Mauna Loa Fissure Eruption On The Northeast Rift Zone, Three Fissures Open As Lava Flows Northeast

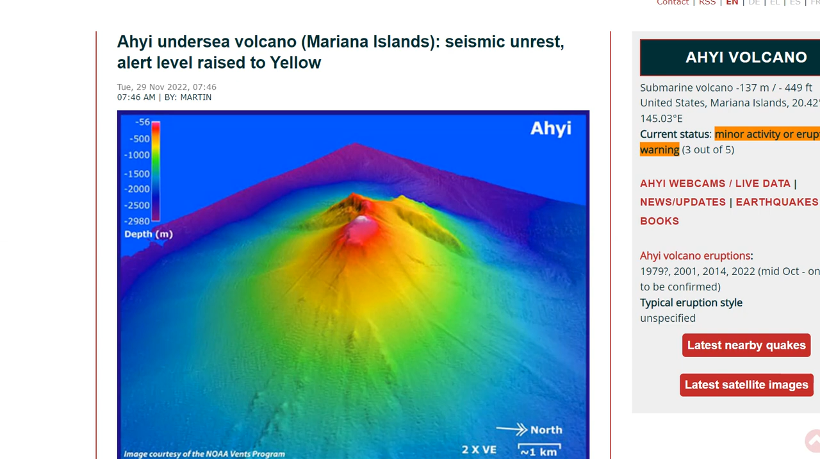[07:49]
And now new seismic unrest has raised the alert level to yellow. This is a submarine volcano that is erupting deep under the ocean.